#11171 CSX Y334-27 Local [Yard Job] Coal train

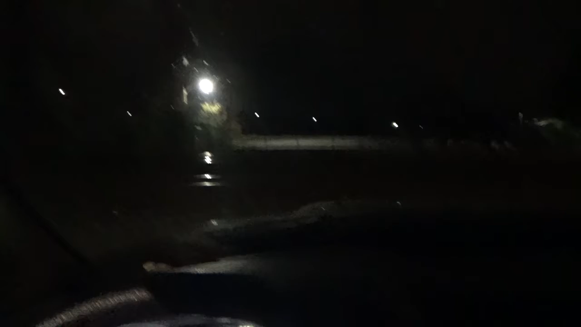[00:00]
Alright, Y334-27. Coming off the old man. Coming off the old man to two track, if I heard right.